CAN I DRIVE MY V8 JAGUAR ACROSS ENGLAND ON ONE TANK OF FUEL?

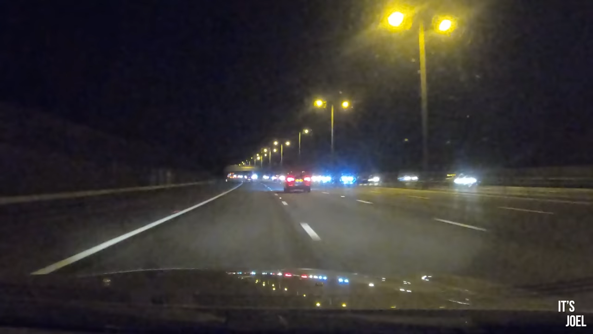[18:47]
The driving standards. I'm doing 65 miles an hour in lane one. I've now got to go into lane three to pass this Audi Q3, which is doing 60 in lane two.
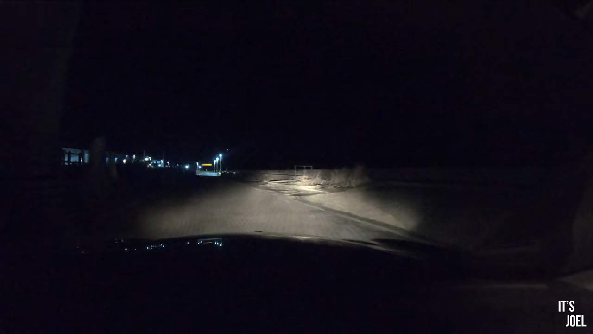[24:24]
Is this it? Oh wow, I can't believe it.